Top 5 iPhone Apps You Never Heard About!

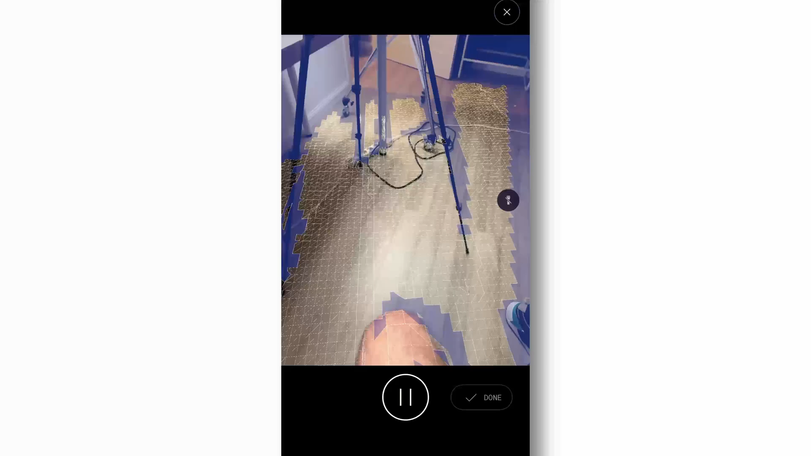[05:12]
Ladder mode which uses your device's built-in
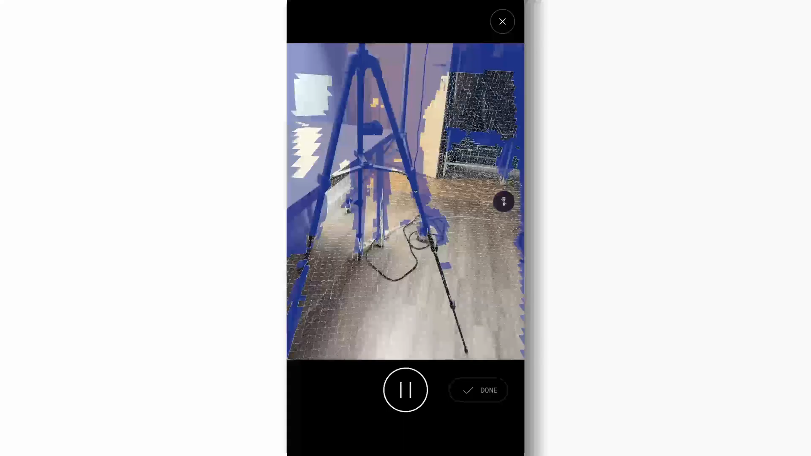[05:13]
sensor to manipulate larger areas quickly.